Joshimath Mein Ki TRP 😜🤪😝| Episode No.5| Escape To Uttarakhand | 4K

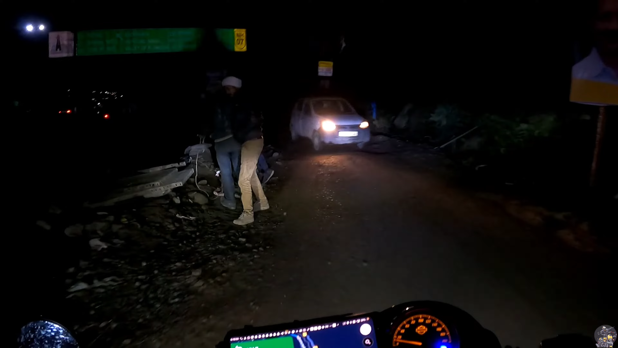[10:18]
यहाँ से नैनीताल है 223, अल्मोड़ा है 158, करण प्रयाग।
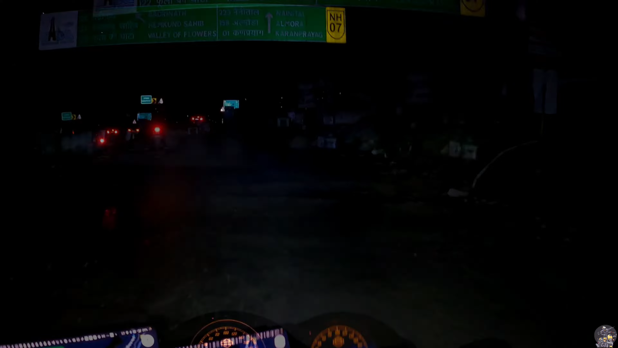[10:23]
यहाँ से सीधा गया रास्ता नैनीताल को और ये लेफ्ट चला गया बद्रीनाथ और वैली ऑफ फ्लावर और साथ में जोशी मठ। राइट, अभी हम आ गए करण प्रयाग वाली साइड।
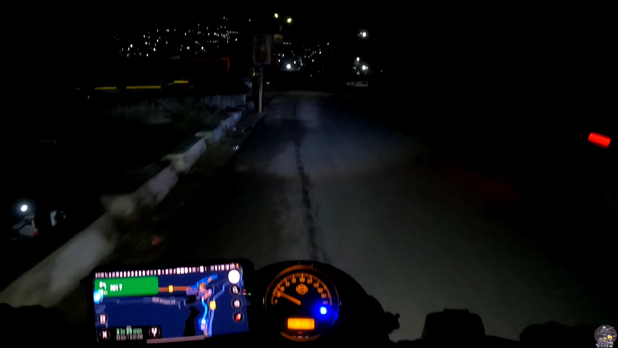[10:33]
तो काफ़ी बड़ी सिटी है यार, नंद प्रयाग पहुँच गए। और तो यहाँ से 60 किलोमीटर का डिस्टेंस है, 61 अभी बता रहा है GPS में।